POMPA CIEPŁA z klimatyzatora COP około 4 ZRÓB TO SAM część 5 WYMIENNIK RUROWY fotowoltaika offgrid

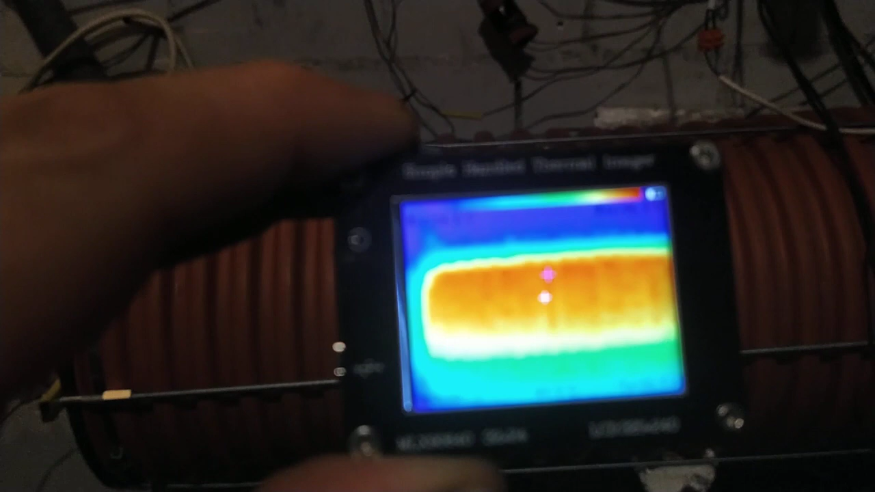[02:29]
ale tu będę miał kłopoty z ostrością ale już widzicie tutaj zobaczcie,
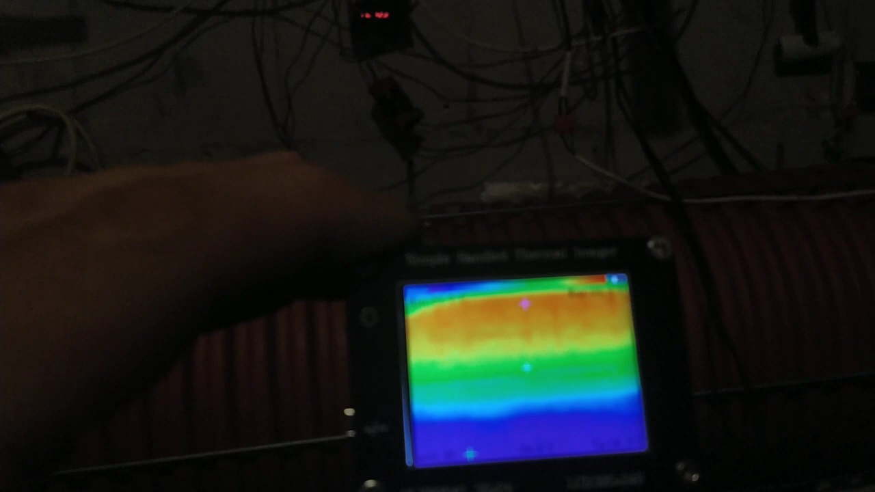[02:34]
że tak jak mówiłem tak ta temperatura się tutaj rozkłada że widzicie w górnej części zbiornika jest
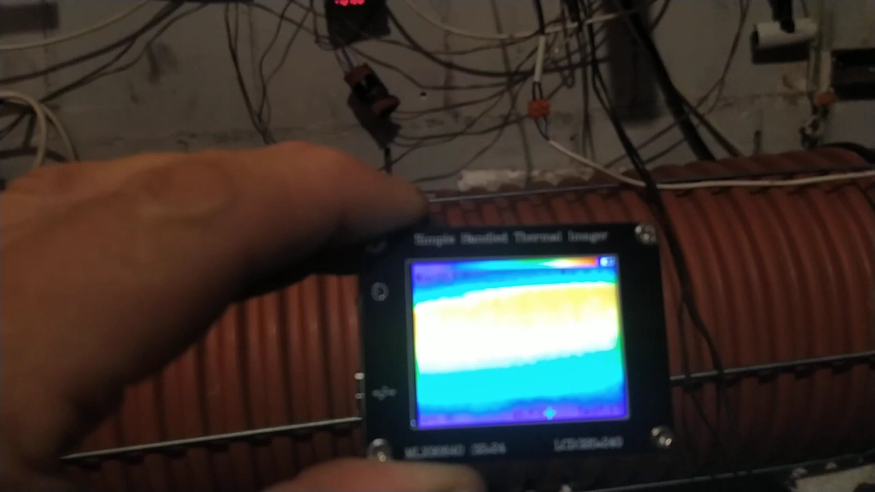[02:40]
cieplej w dolnej jest zimniej może spróbuję tutaj
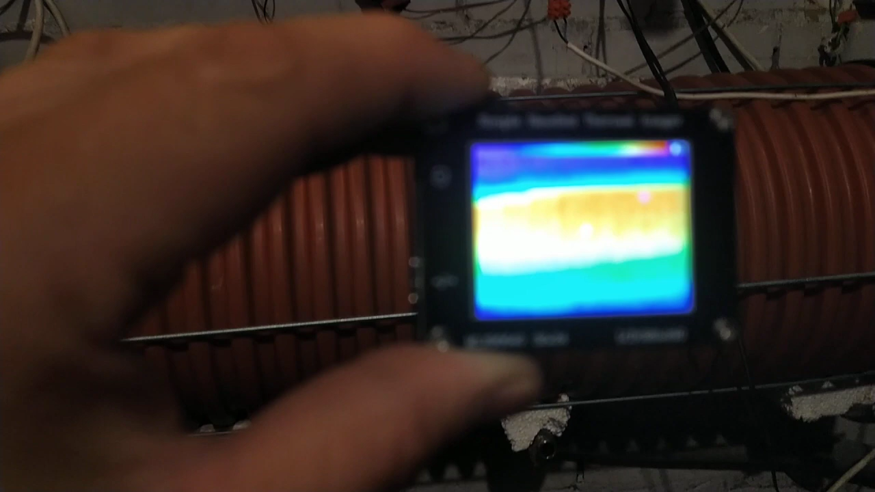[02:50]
wyostrzyć tutaj akurat ta kamera ona jest dobra do tego,
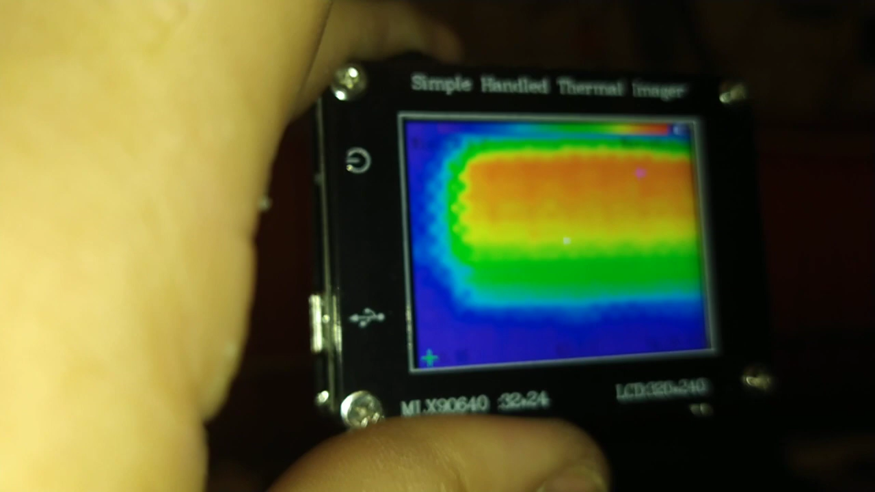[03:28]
zobaczcie tutaj jeszcze raz Wam udało mi się tu uchwycić może ostrość
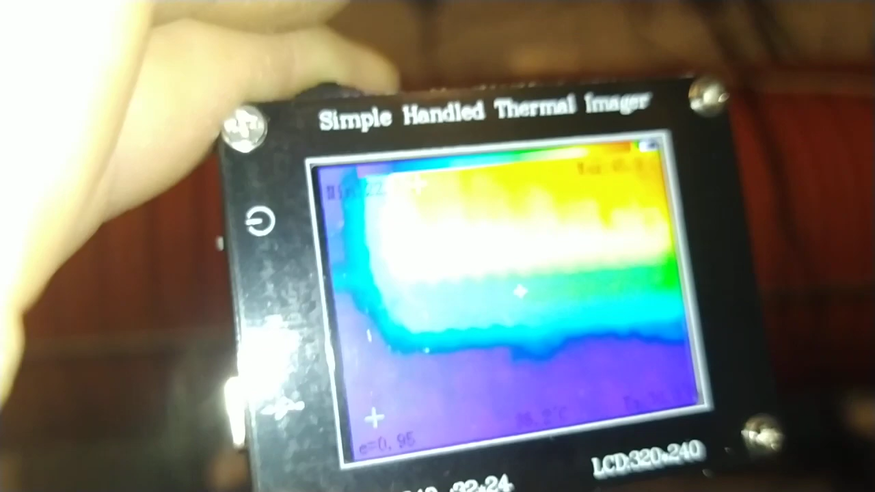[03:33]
może ostrość oj nie już miałem fajnie nawet widzicie że
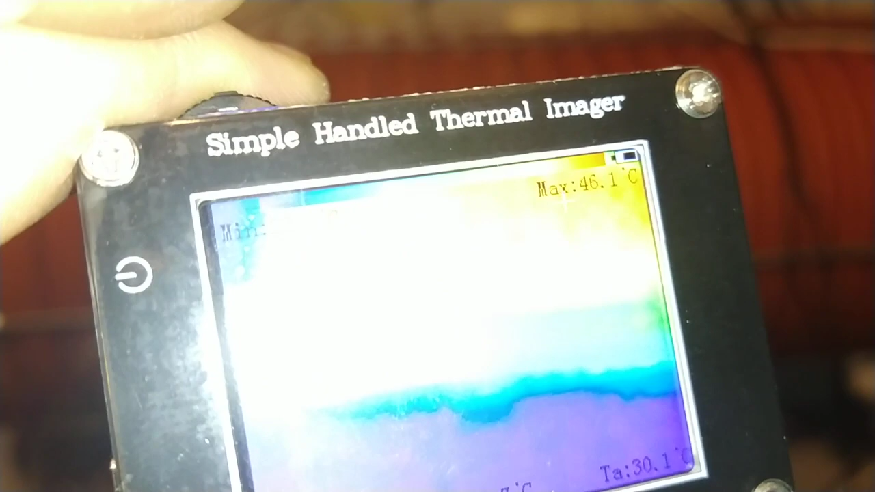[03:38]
On screen: max 46.1°C
tutaj jest 46 stopni teraz pokazało ale najważniejszy jest ten taki właśnie rozkład
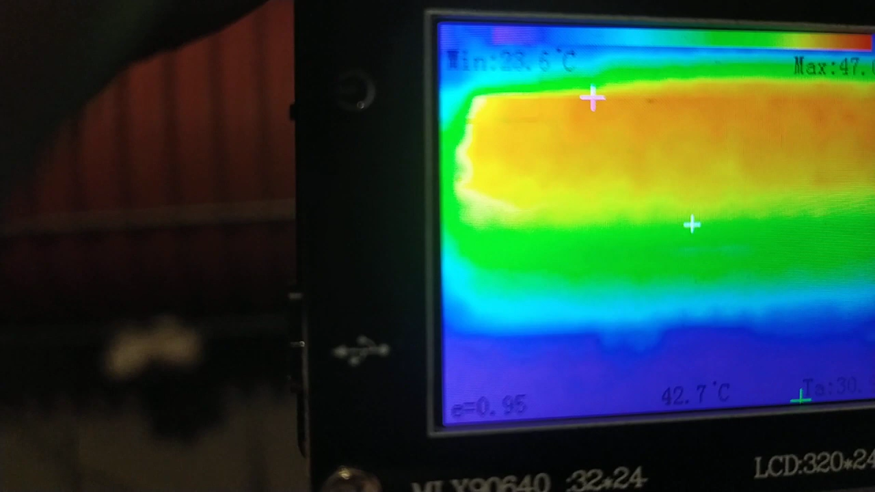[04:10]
On screen: spot 42.7°C
rozkład temperatury w zbiorniku tak czyli cieplejsza woda do góry zimniejsza na dole
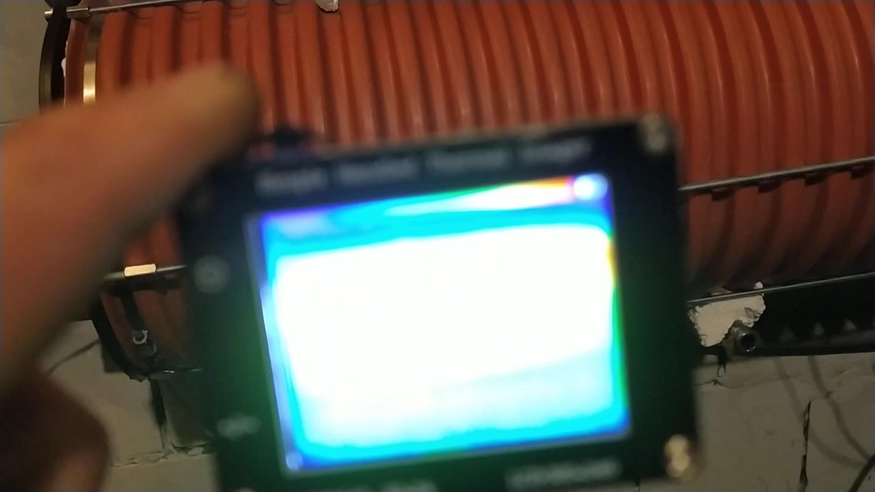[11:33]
w tym bojlerze nie bojlerze tylko w tym naczyniu przepływowym w tej
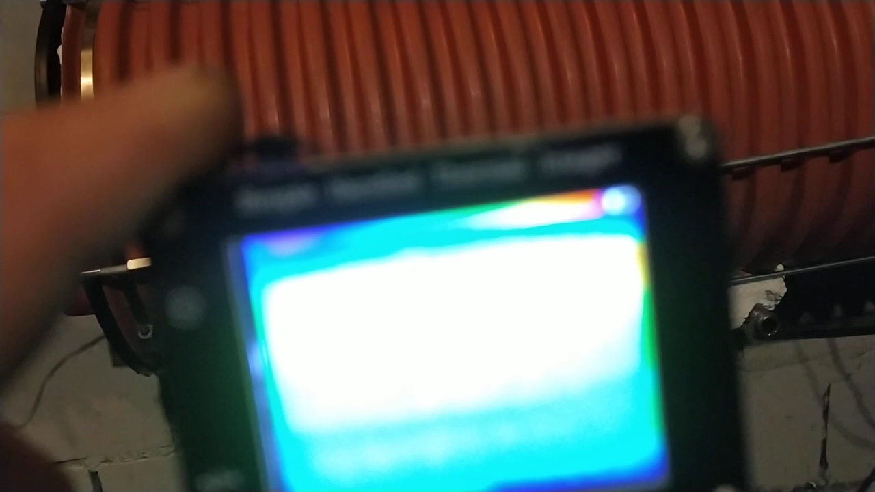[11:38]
rurze jest taki że góra mamy ciepłą wodę dół mamy zimną jest to
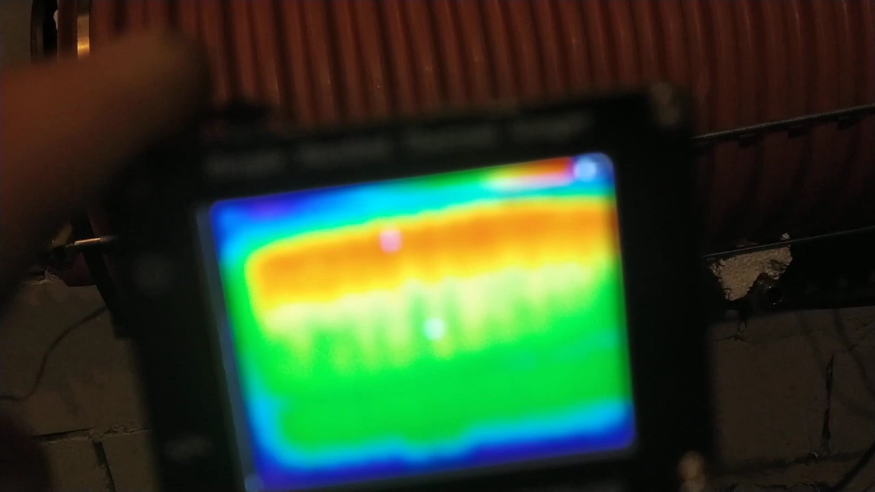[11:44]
widoczne tutaj na tej kamerce a zobaczymy jeszcze na szybko zobaczymy pirometrem jak się tutaj ma to
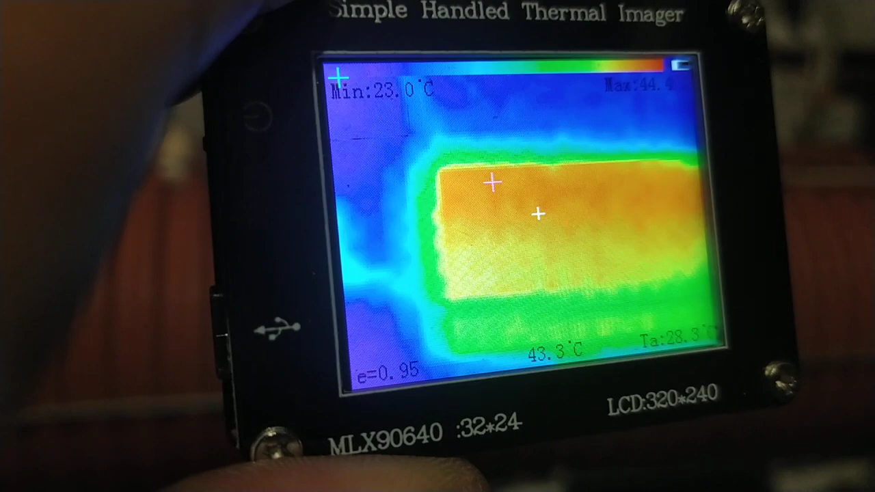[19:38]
On screen: spot 43.3°C, min 23.0°C
dobrze i zobaczcie tutaj udało mi się chycić jak się tutaj
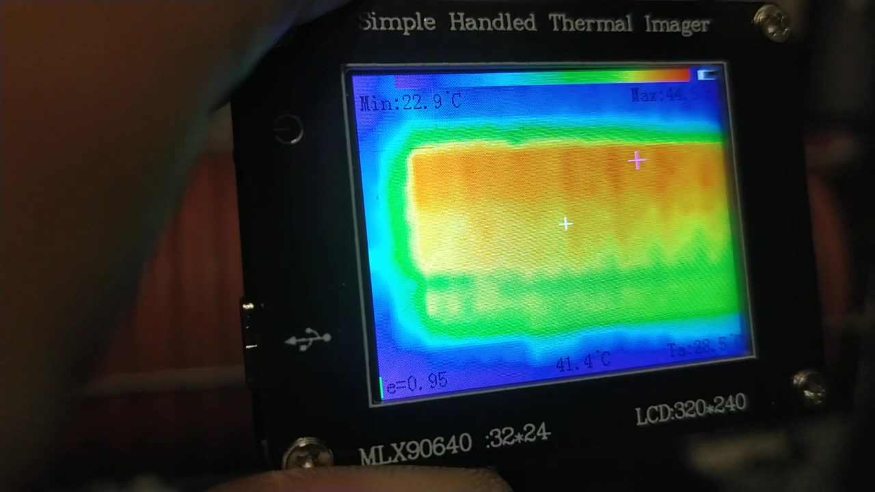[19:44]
On screen: spot 41.4°C, min 22.9°C
ta temperatura rozkłada w tym
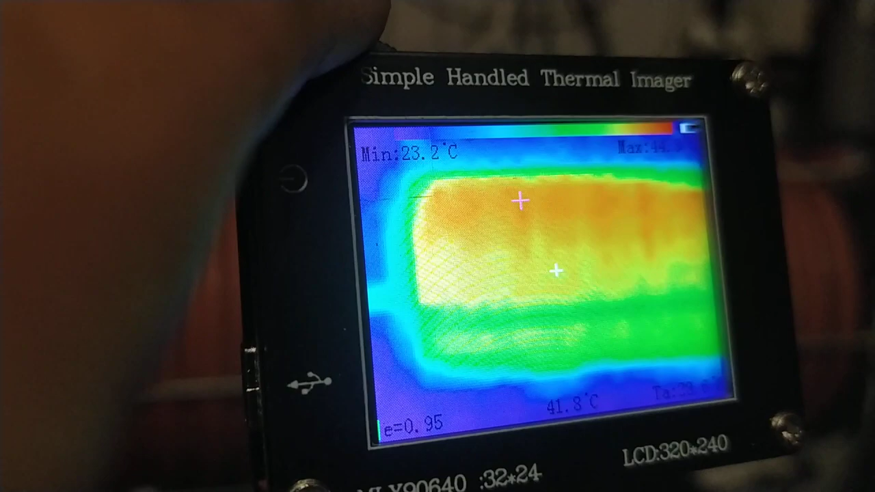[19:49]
On screen: spot 41.8°C, min 23.2°C
zbiorniku w tym wymienniku jak widzicie czyli no taka kamerka
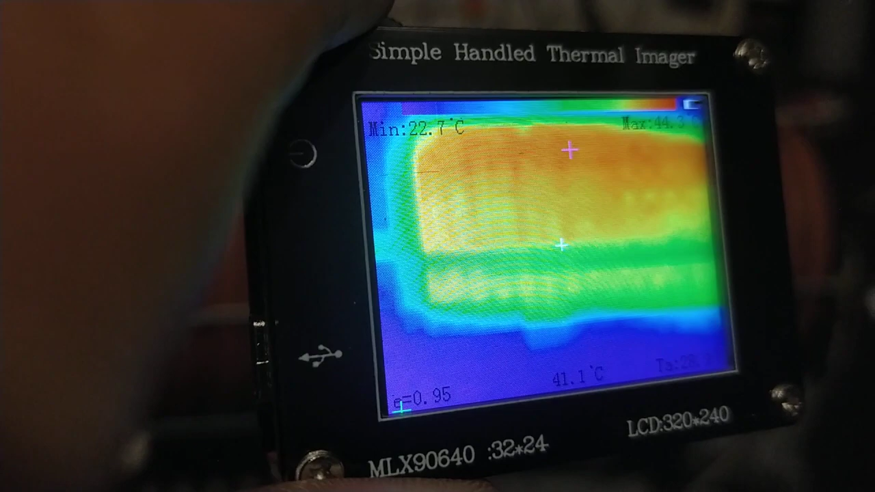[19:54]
On screen: spot 41.1°C, min 22.7°C
też się może przydać ale ale niestety no małe tutaj te wymiary
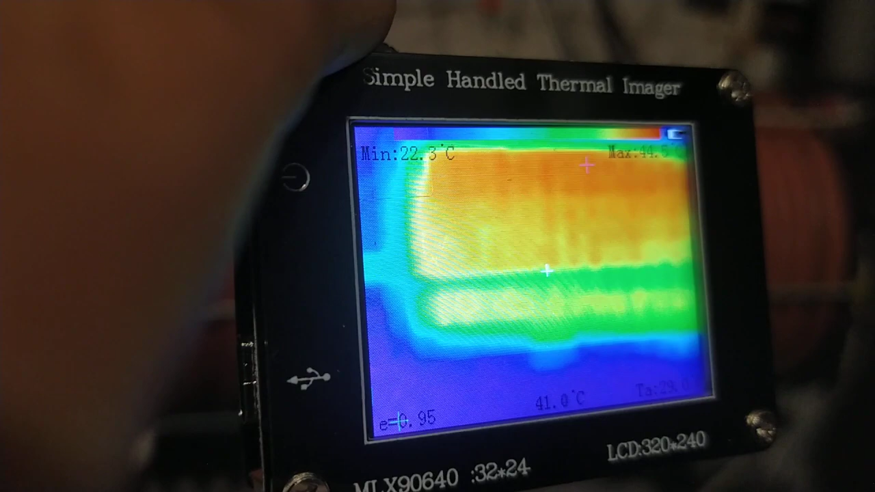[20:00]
On screen: spot 41.0°C, min 22.3°C
kiepska ostrość ale jako za te 280 zł jak najbardziej jest tutaj dla mnie ta kamera dobra pokażę Wam też